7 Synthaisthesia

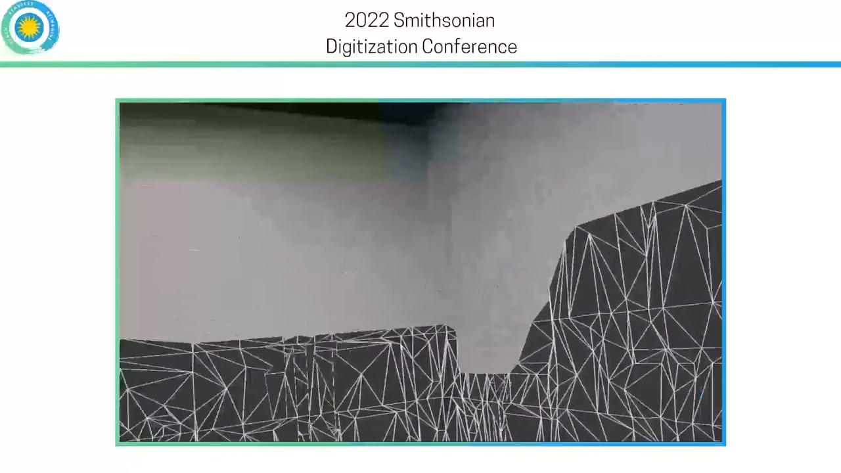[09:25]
And I can point to that virtual mesh and the headset will be able to calculate how far away my finger is from the physical space it's superimposed on.